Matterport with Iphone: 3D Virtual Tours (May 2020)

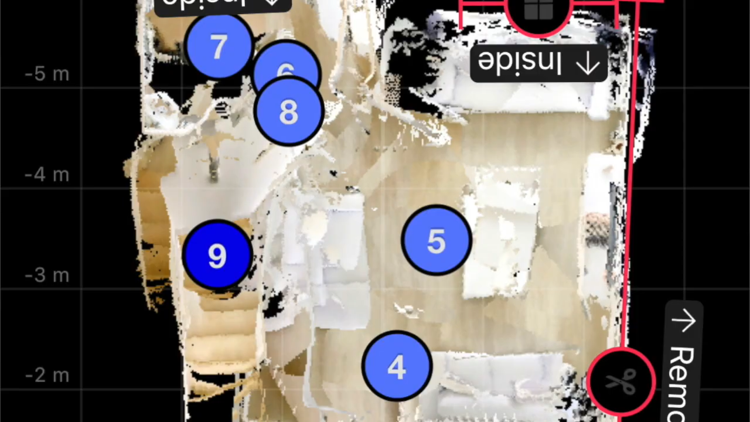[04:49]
What we've done, we've marked the mirrors and the windows here on the Matterport app.
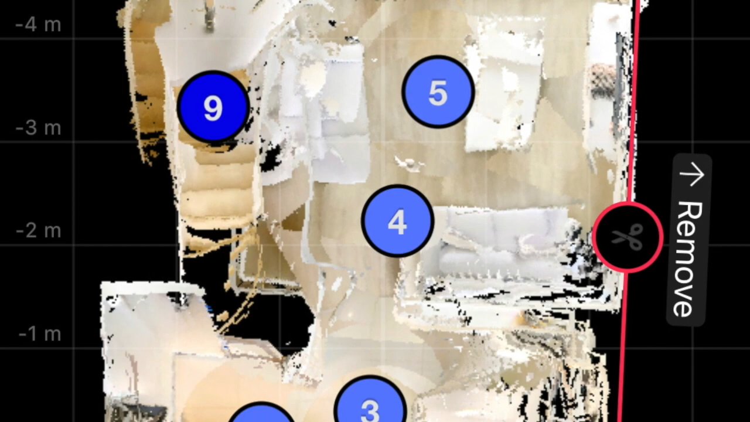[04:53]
And we've also trimmed around the edge. So it would give a nice, a doll's house effect for the one story. We're going to send that off to Matterport now, and then we'll come back and show you the final version later on.
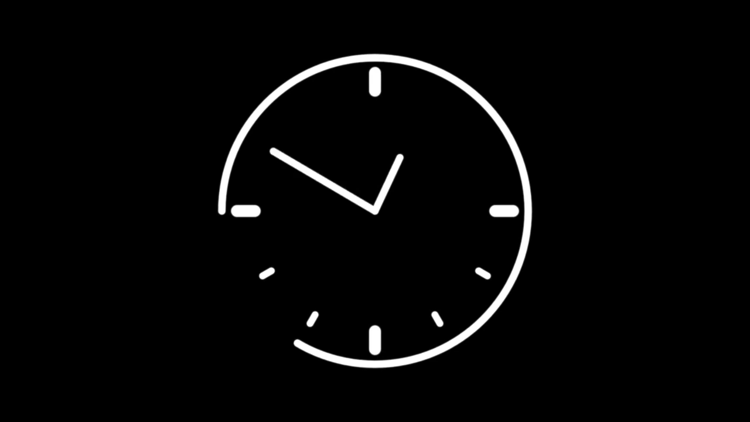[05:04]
So we've got our version back from Matterport now.
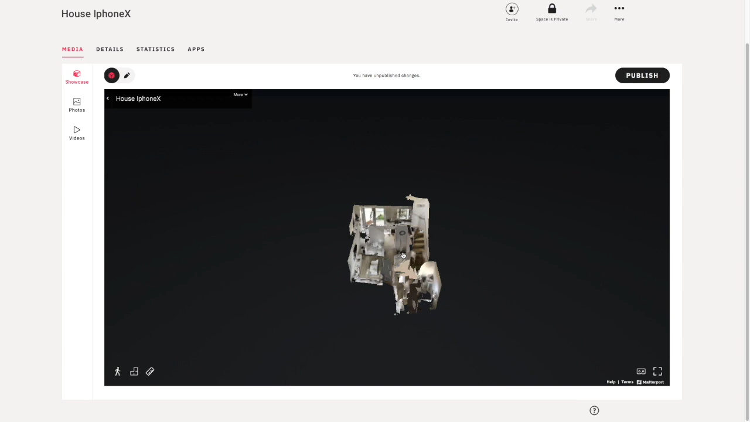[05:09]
And as you can see, the doll's house isn't that impressive, although on first impressions, the actual walkthrough doesn't look too bad.
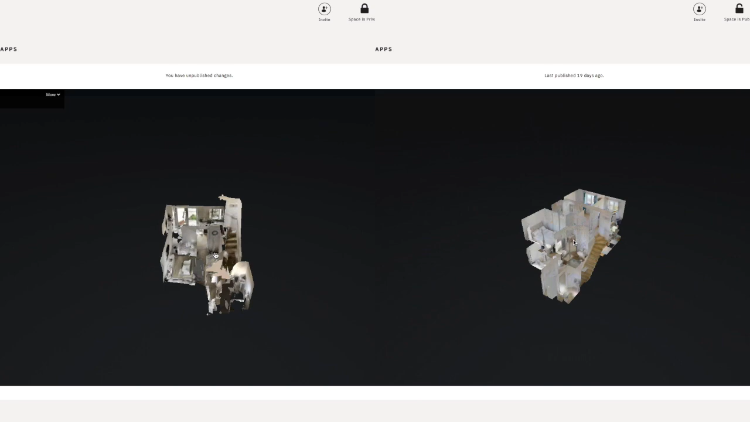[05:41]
This is where you really do notice the difference between the dedicated 360 degree camera that we reviewed last week,